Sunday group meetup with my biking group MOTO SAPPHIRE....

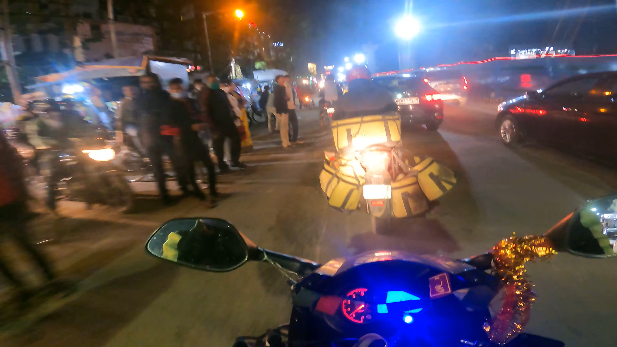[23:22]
खुला दे भाई, सिग्नल खुला हुआ है, निकलने दो मुझे सामने वाला टोटो यार। चलो निकल गया, शायद मैं निकल गया,
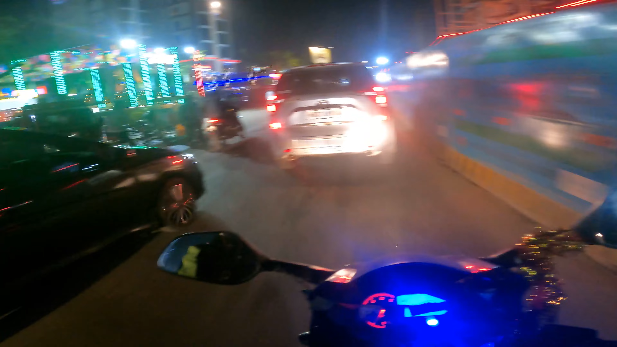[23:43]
सिग्नल गिरने से पहले निकल लो भाई निकल गया भाई,
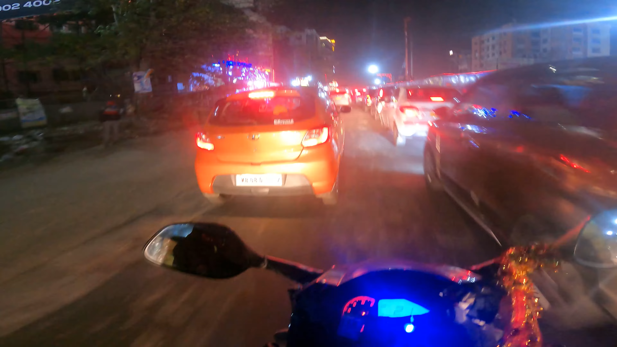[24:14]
मैं सच बोल रहा हूँ यार, मतलब कभी भी आप नहीं देखोगे कि मैंने गैप मारा है, और मारा भी है तो यार इंडिकेटर मैं हमेशा यूज़ करता हूँ, आप देख लेना यहाँ पे इंडिकेटर ब्लिंक करता है ठीक है, मैं झूठ नहीं बोल रहा हूँ।
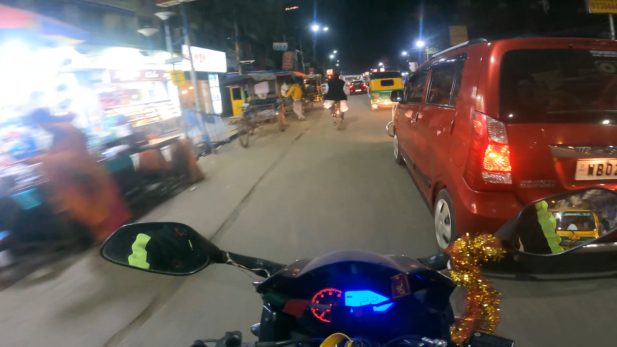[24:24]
ये देखो जैसे कि ये आगे वाला गाड़ी निकल गया ठीक है, कोई इंडिकेटर नहीं कुछ नहीं, अचानक से ले लिया बाइक ठीक है, तो ऐसा नहीं करना चाहिए, अगर आप गैप मार रहे हो तो इंडिकेटर सही टाइम पे इंडिकेटर देके आप लेन चेंज करो ठीक है।